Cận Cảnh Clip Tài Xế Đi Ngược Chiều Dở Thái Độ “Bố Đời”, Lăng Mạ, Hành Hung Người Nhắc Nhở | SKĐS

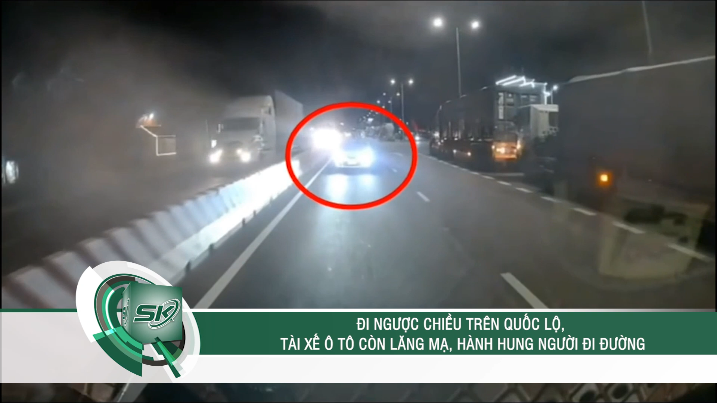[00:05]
Mới đây, một đoạn video ghi lại tình huống giao thông khiến cho nhiều người bức xúc đang gây xôn xao trên các diễn đàn, hội nhóm mạng xã hội. Theo đó, một tài xế lái ô tô đi ngược chiều trên quốc lộ. Tuy nhiên, khi bị nhắc nhở, người này thay vì xin lỗi lại dở thói côn đồ, lăng mạ, hành hung người đi đúng phần đường.
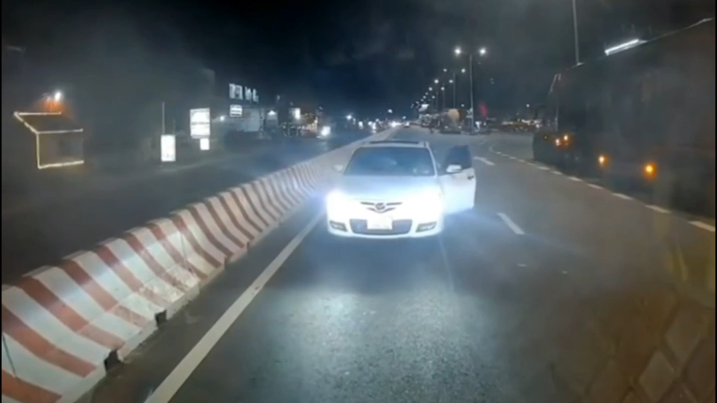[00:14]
Sự việc xảy ra vào khoảng 20h38 phút tối ngày 10 tháng 10, hướng đi Hương Yên, Hải Dương. Một người phụ nữ điều khiển ô tô lưu thông trên đường thì bất ngờ bị một ô tô khác đi ngược chiều chắn lối.
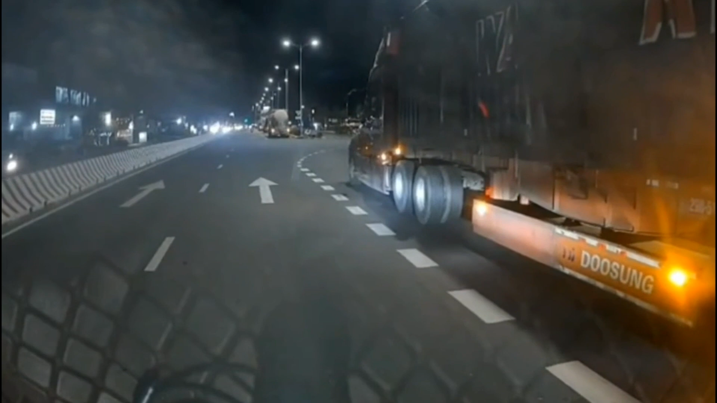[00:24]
Nam tài xế của ô tô ngược chiều vẫy tay, gia hiệu ô tô đối diện chuyển sang làn đường khác. Hành động khiến người phụ nữ bất bình, không hiểu vì sao tài xế lại ngang ngược như vậy. Cô lớn tiếng, buồn cười nhỉ, chú đi ngược chiều rồi chú còn thích gì. Tài xế lúc này bước xuống xe, tiến đến ô tô của người phụ nữ, liên tục chửi bới thách thức, tao tẩn cho bây giờ, si nhan rồi. Người phụ nữ vẫn bức xúc, cho rằng tài xế hoàn toàn sai và không thể bắt cô nhường đường như vậy được. Kết thúc đoạn clip, camera hành trình ghi lại những tiếng động lớn phát ra từ buồn ghế lái, xe lẫn tiếng chửi của người đàn ông.